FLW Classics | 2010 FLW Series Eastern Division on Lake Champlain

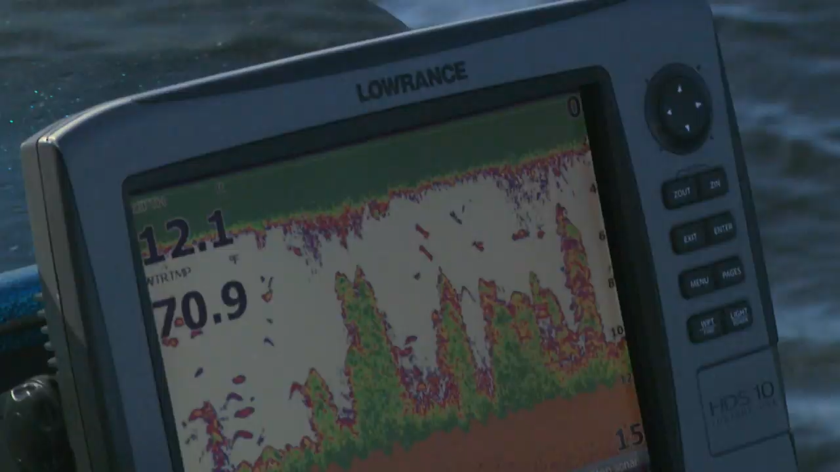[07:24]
Most of the areas on the flat that I've been fishing are anywhere from, let's say, 10 and a half foot to out to 13 and a half. I mean, it drops on off, you know, out past there, but like I said,
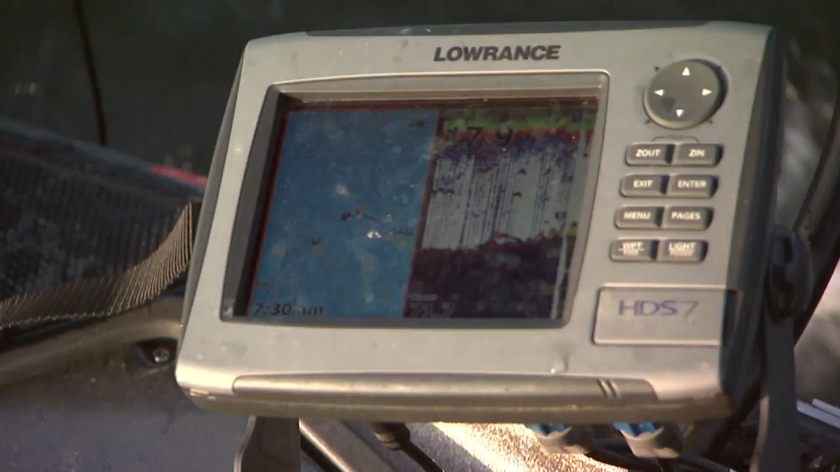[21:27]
We're sitting out here in 18 feet of water right now,
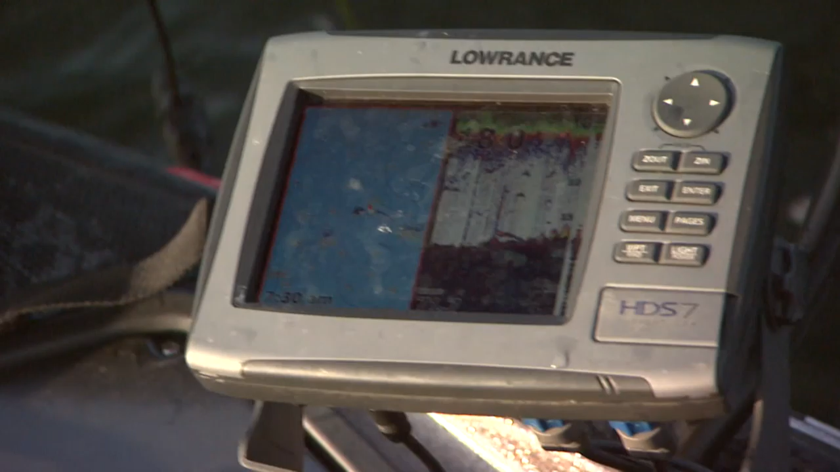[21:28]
and we're casting up into, you know, 10 or 12 feet of water, so it's not like there's just this real sharp drop right there.
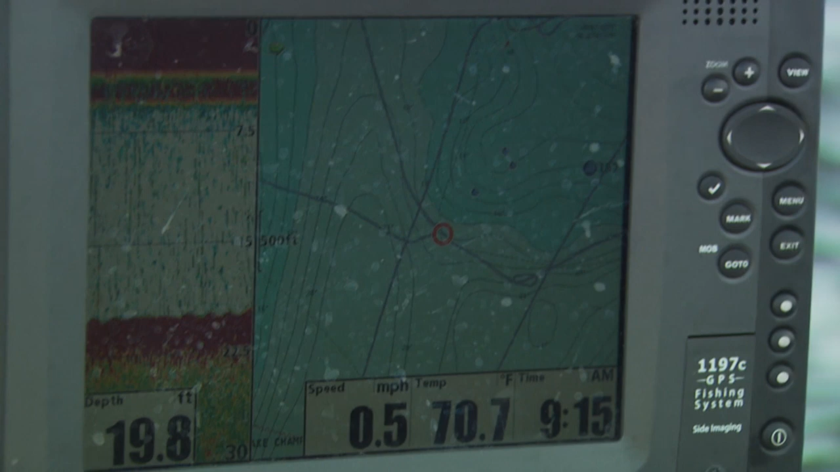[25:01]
On screen: depth 19.8 ft, water 70.7°F, speed 0.5 mph
And on this final day, he's been expanding out from his main area. I just pulled out here up on the tip of a, it's just the tip of a long reef coming up.